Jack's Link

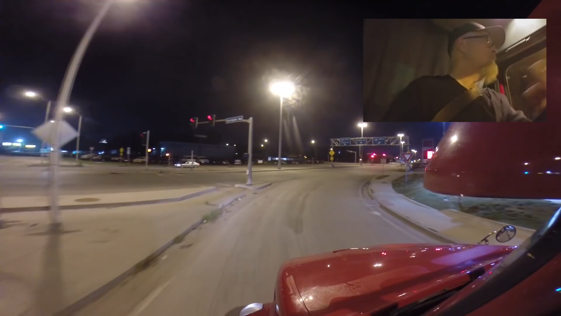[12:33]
We sure Sure do have a wacky intersection here. It's all been redone It's one of those crossover intersections